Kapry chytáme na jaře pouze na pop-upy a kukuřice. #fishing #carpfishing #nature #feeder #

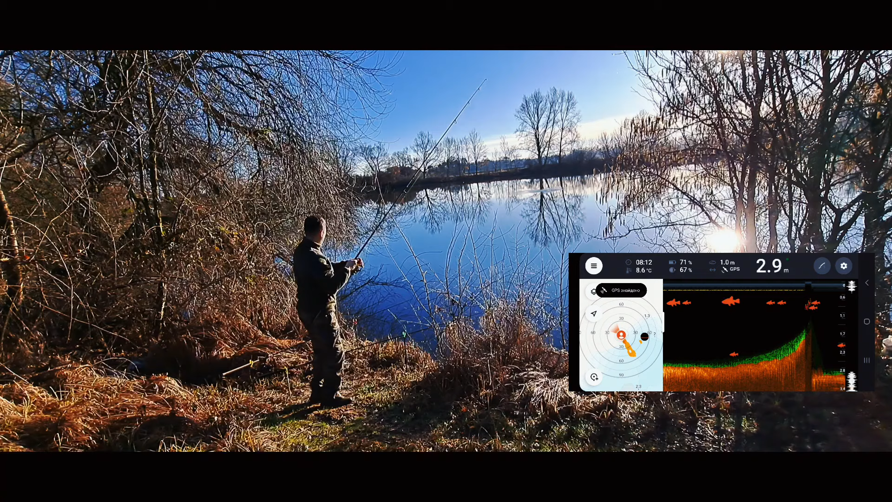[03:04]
On screen: depth 2.9 m
Chci podívajem, co tam máme. takhle. Takhle máme, máme 3 m hlubky. Ukazuje nam tam, že asi tady ryby, není.
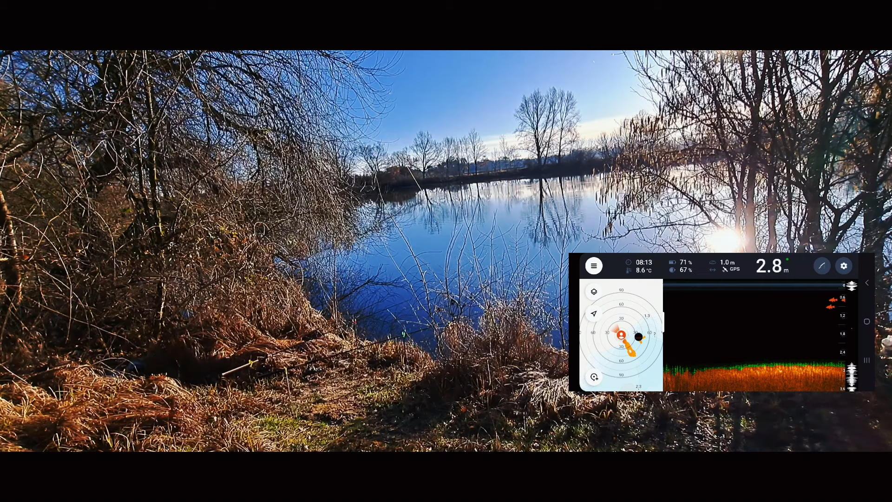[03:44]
On screen: depth 2.8 m, water 8.6°C
no je něco, co nám se tady objavuje, nějaké rybyčky. Ale jsou všichni nahoře, no jasně, vyšlo sluníčko, všichni si vylezli nahoře si vyhrát na sluníčku.